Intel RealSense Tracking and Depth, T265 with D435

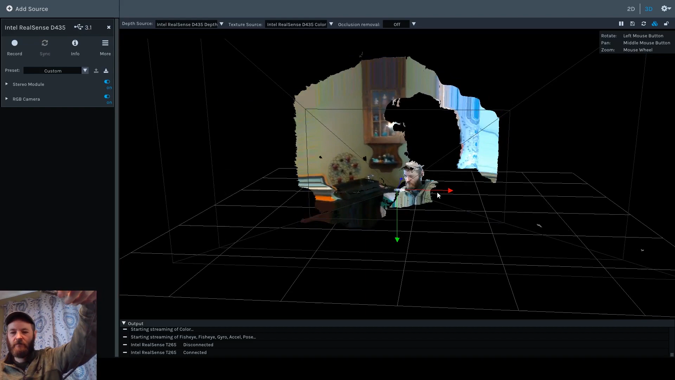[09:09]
You can see a lot. I'm not very far away here,
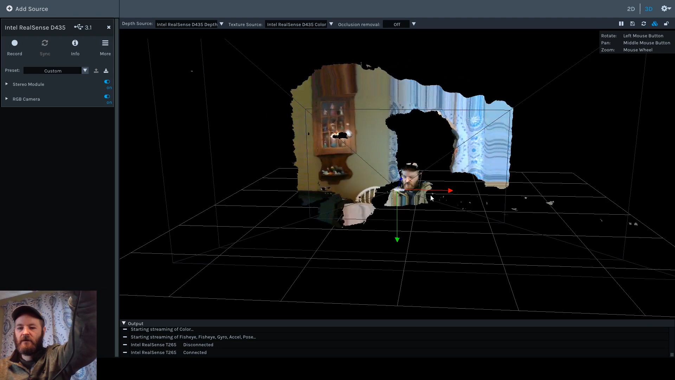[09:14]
so let's take a look at this little snapshot I'm going to save as a PLY file.
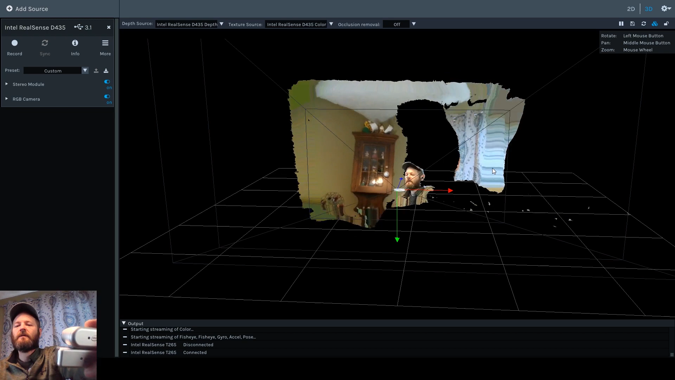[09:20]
Let's turn the tracking camera back on.
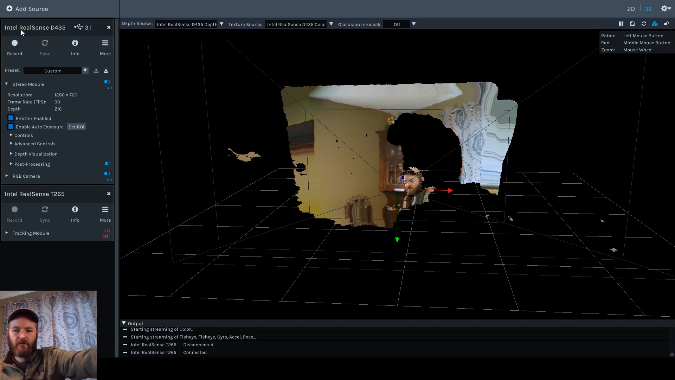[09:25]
Alright.
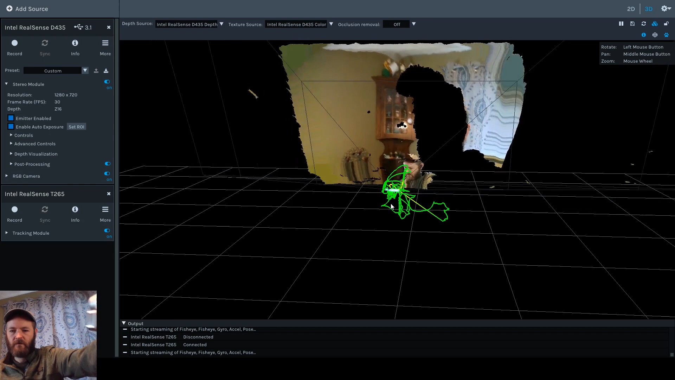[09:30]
Alright.
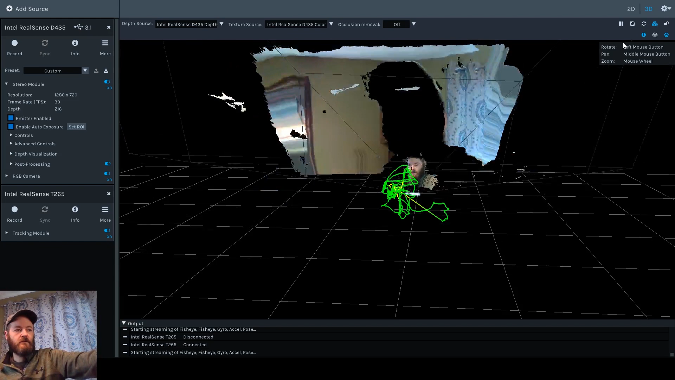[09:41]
And—it'd be far enough away, I guess, for this to matter. And then pause and save.